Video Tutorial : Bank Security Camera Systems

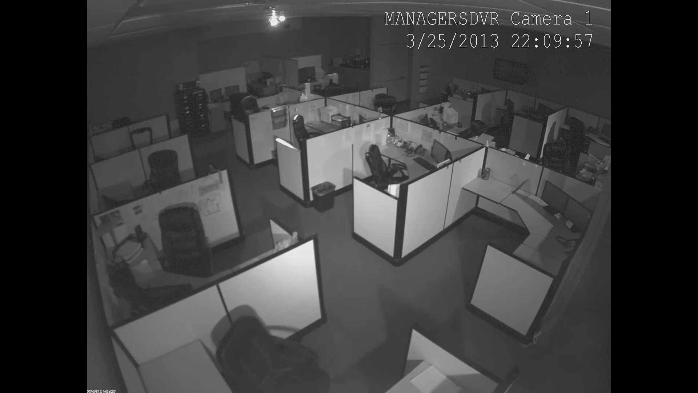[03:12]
When you use an infrared camera, you're able to see everything within the camera's field of view because of the infrared LEDs that flood the area with infrared light so the camera record in pitch black environments. These cameras are a must have for keeping an eye on your branches after hours.